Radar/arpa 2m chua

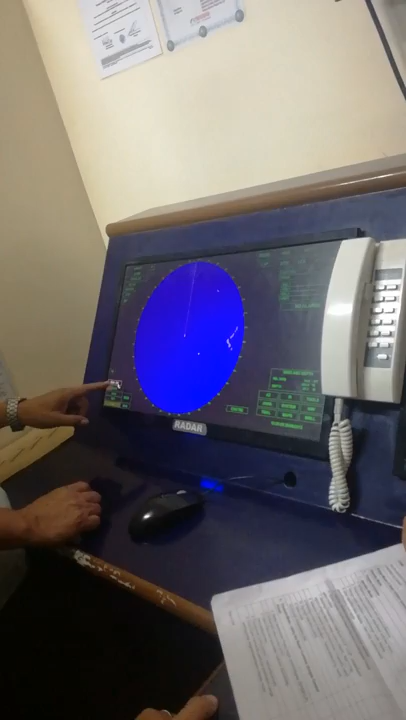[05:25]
Kung ba siya ngayon? So usually I ask the gain, what is the function of the gain and what is the function of the tune. I already explained that late kanina, no? And I go now to the fixed ring marker.
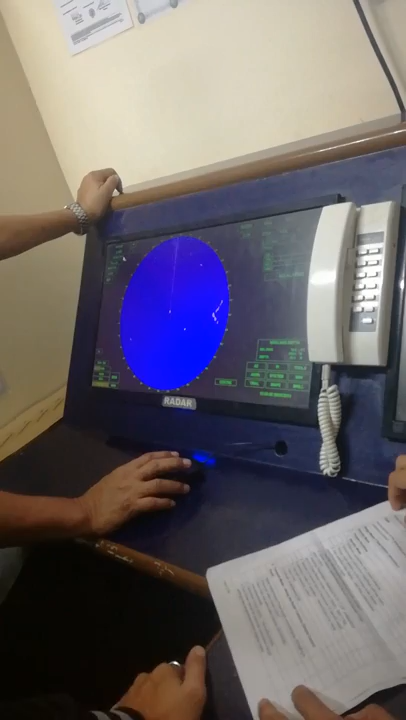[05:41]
This is the fixed ring marker which is used for estimations of the distance.
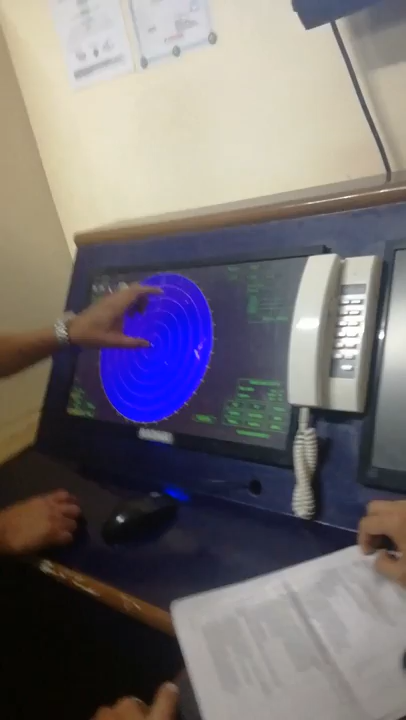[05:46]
A quick estimations of distance. Ang gabi niya, no?
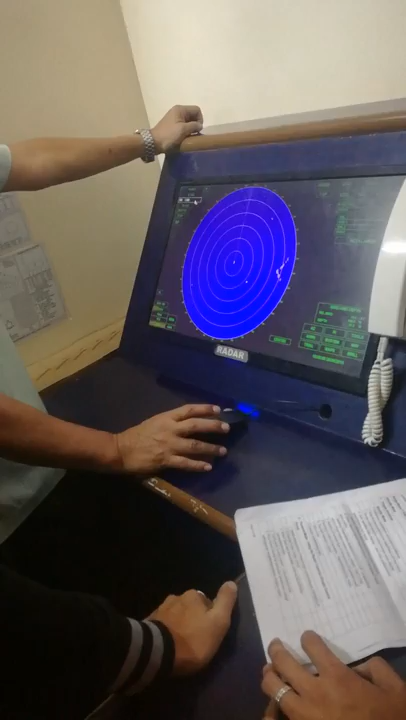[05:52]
So you cannot take the distance here.
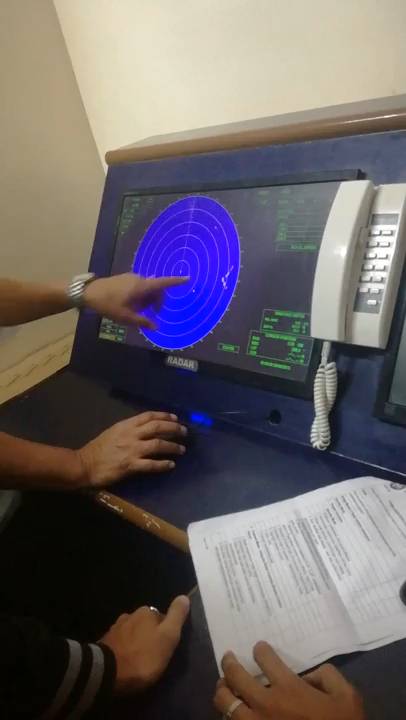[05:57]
Kung hindi mo gagamitin itong pulso, hindi mo gagamitin yan, dito ka na magbibilang yung ganyan. Okay?
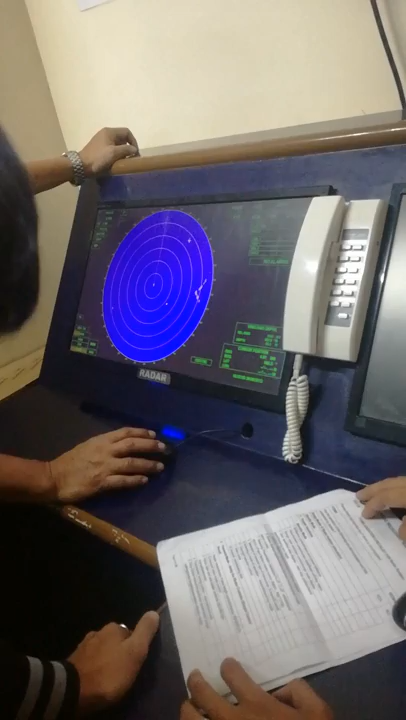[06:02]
So kaya pag kinuha mo yan, o oh, using the error, so you should, kung mabasa mo.
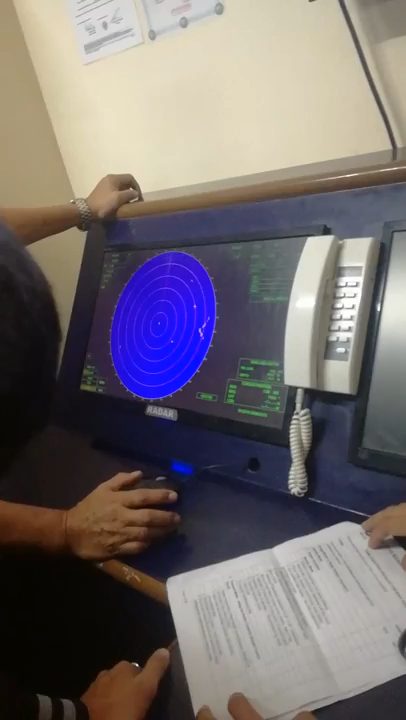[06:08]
So yung gamit yan, itong tanong dito, ano sa kabila? Ayan ang tinatanong dyan.
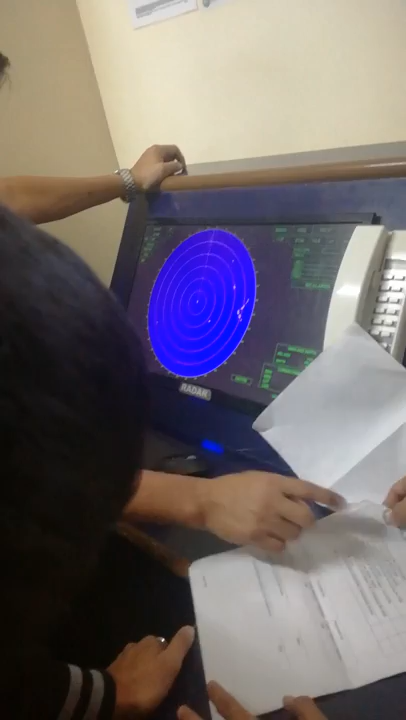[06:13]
Sabi dyan, fixed ring series on and off, kinuha natin.
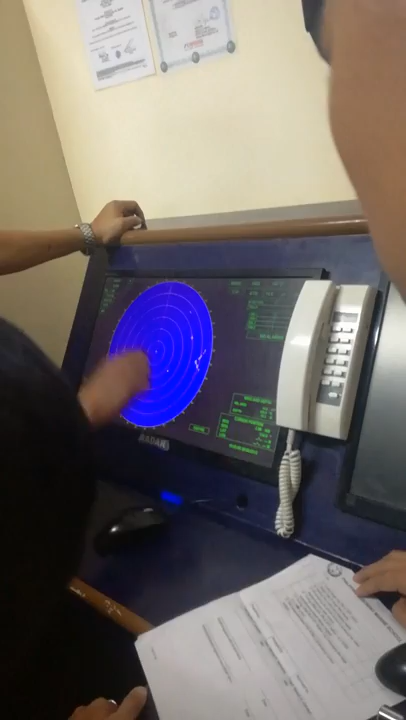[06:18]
So tinatanong niya anong gamit. So I go now to the heading marker.
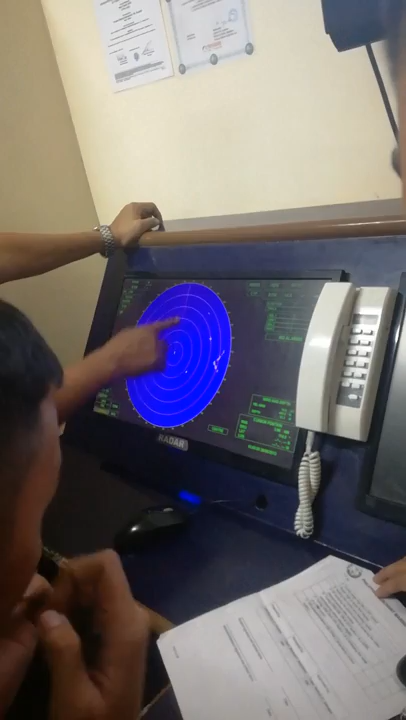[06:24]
This is the heading marker. Kung may mga nakatago sa likod niyan, ang gamit ng headline
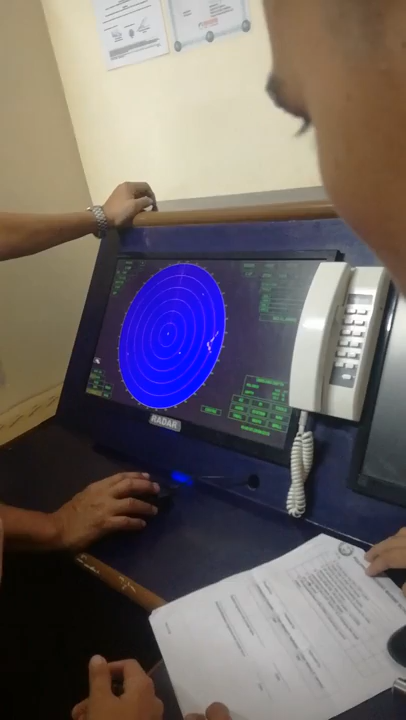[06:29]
headline ko control is to suppress the heading marker.
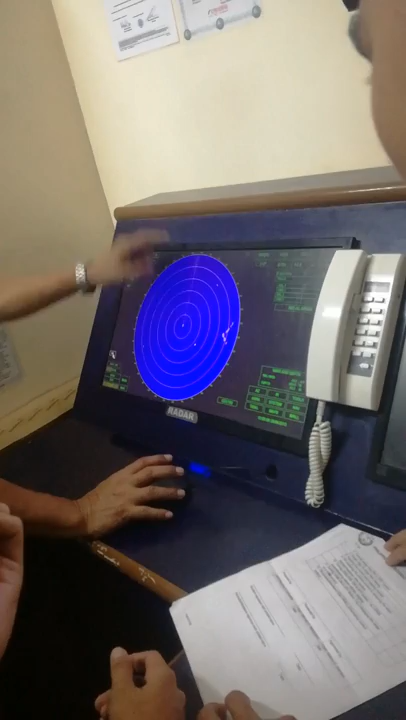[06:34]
Pag pinindot mo yung hold, mawawala siya.
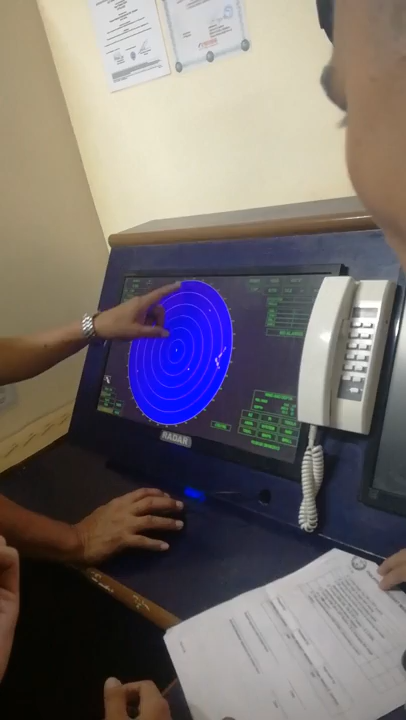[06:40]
So makikita mo kung may nakatago dyan sa likod niyan na weak echoes. Once you release, babalik siya ulit. So the heading line control is to suppress temporarily the heading marker.
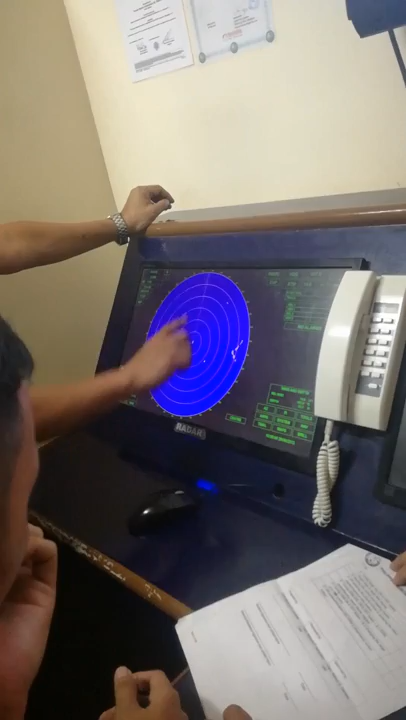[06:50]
So this is heading marker, that is not the heading line.
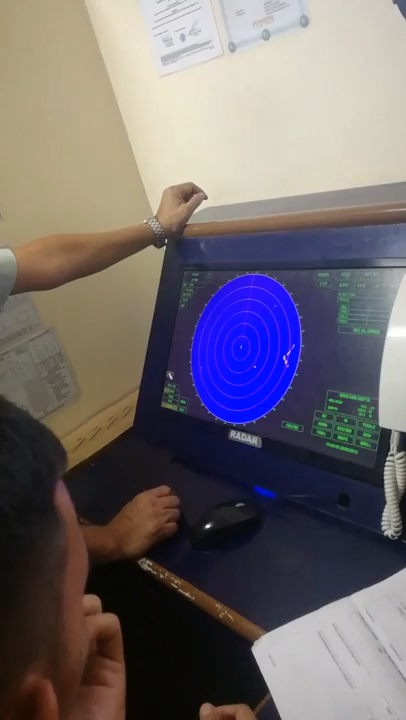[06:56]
Bakit tinawag na heading marker? Kasi this is now mark the heading.
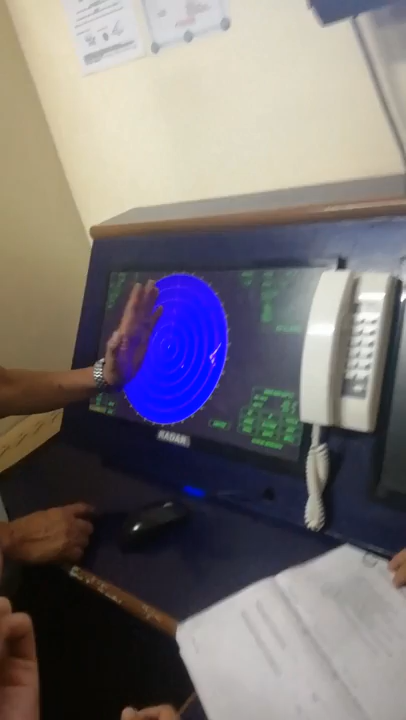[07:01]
Siya nagmamarka ng heading mo eh. Okay? So we will now go to the off-center. So this is now the off-center na sinasabi.
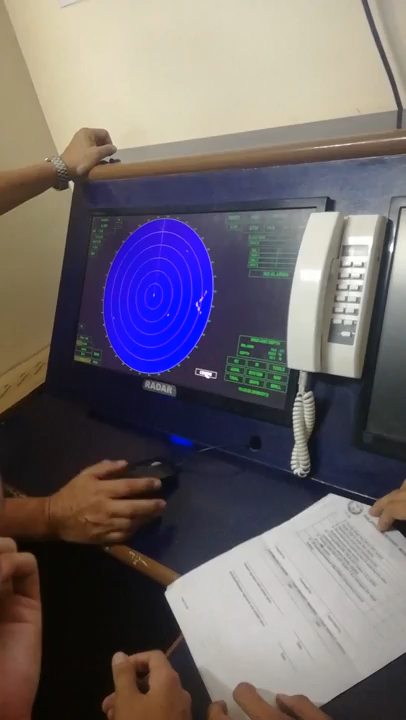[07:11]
Pagka left-click, hindi ka ganyan.
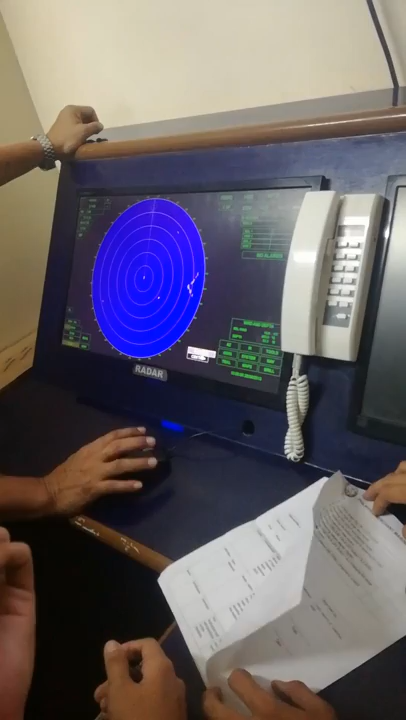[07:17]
Right-click, and then left-click ka, may puting lalabas dyan, mababa siya. Okay?
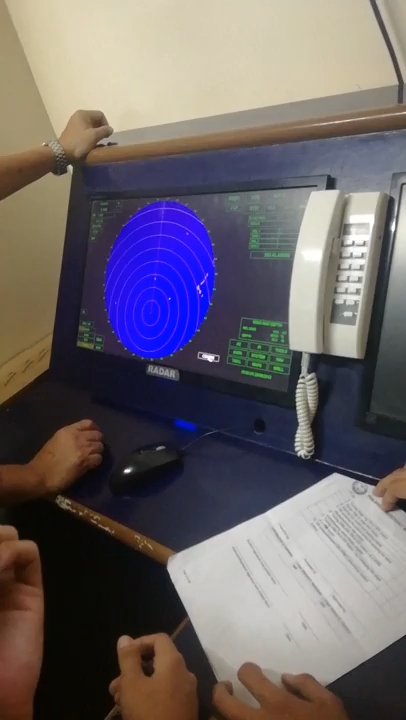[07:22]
So you can now see the 8 miles and the 7 miles.
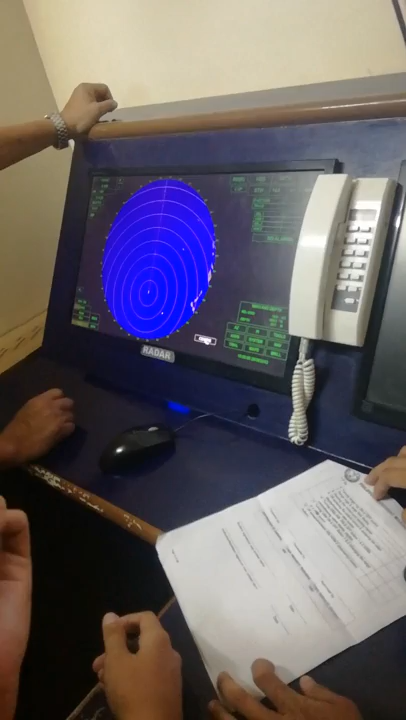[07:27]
Okay, kung gusto mo siya ibalik, left click lang.
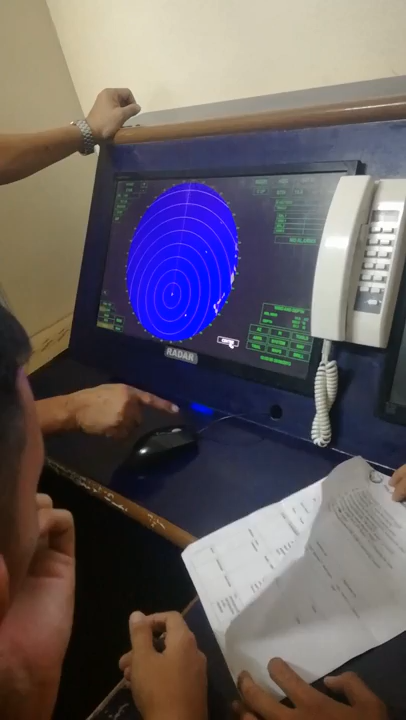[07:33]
Babalik siya mag-isa. Okay?
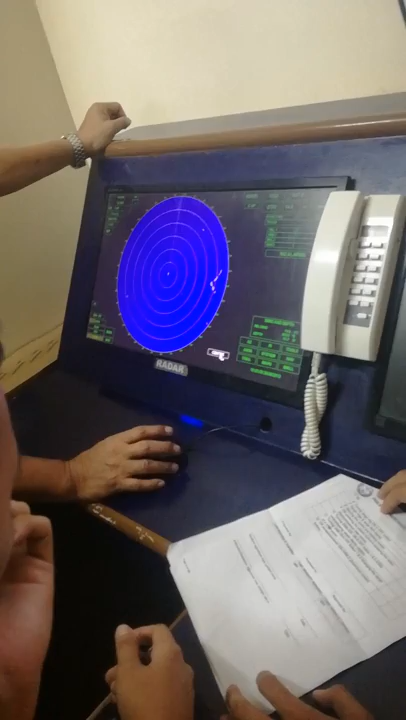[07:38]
So we have here the EPL. EPL 1, left click mo magiging on.
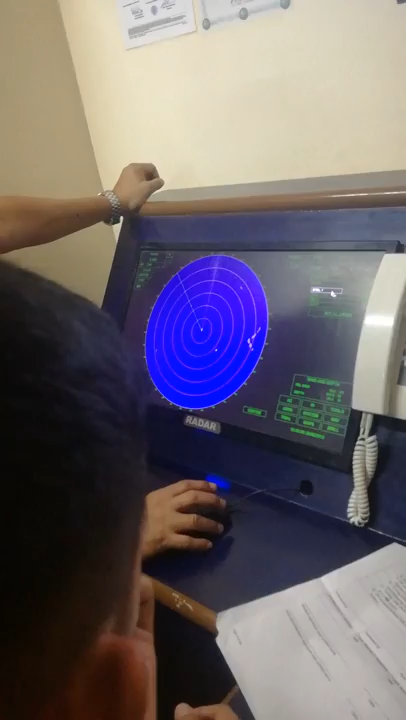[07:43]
You go to the other box. Left click mo siya. Pwede mo siya paggalawin.
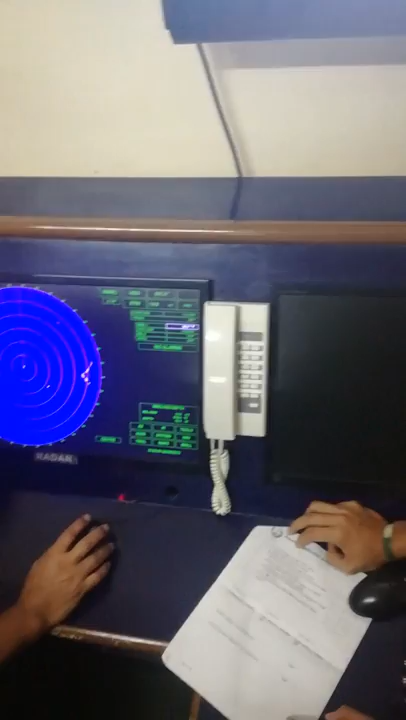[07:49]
Left click ulit para magbitawan so that you can release her.
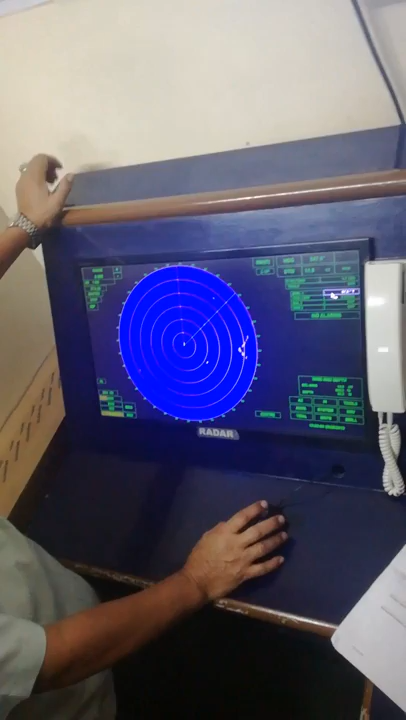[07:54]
And you go to BRM number 1, left click muli.
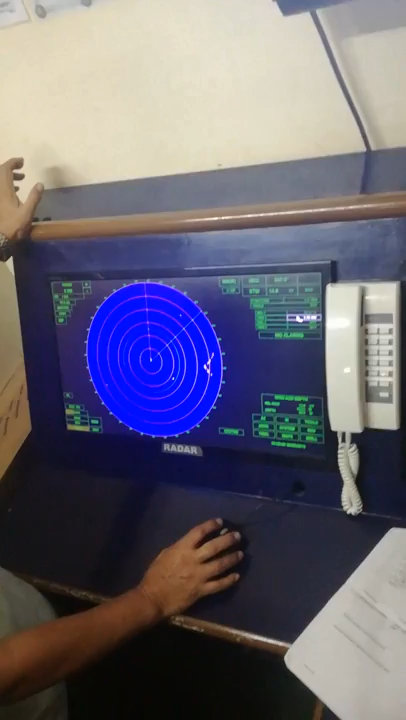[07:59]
And then you transfer to the other box, left click, so you can use now the BRM 1.